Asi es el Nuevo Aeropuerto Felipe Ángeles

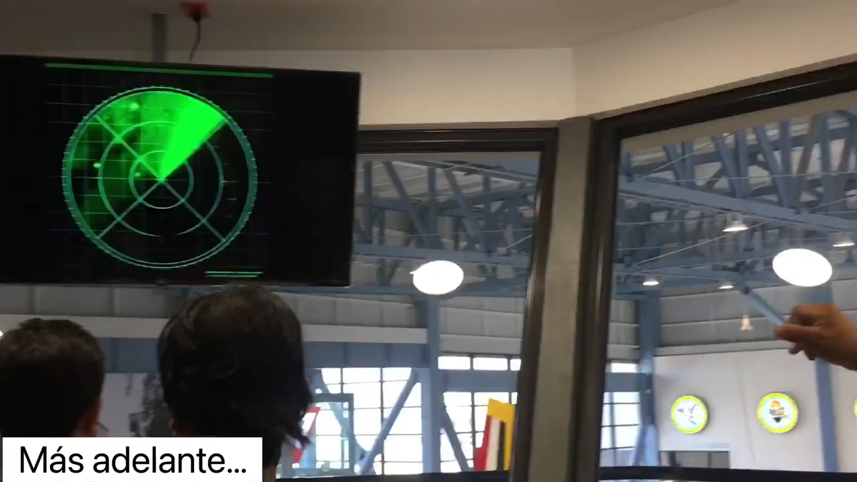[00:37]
Todos esos puntos luminosos son aviones que se están acercando. ¿Qué tal, amigos? Bienvenidos a este video.
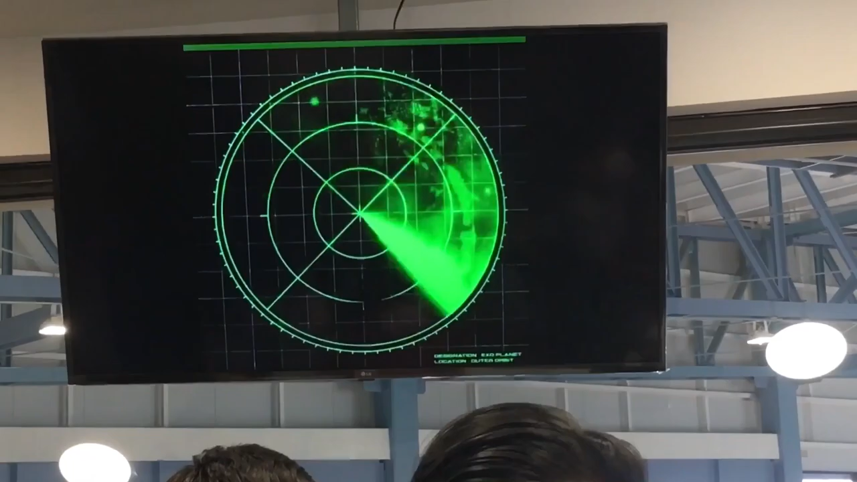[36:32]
Todo eso, más nuestro detector satelital, le va a decir al controlador de vuelo